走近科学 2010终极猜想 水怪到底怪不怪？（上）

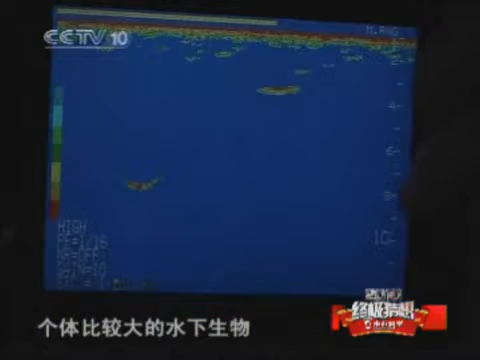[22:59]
物它的个头呢应该是在两米到四米这样一个范围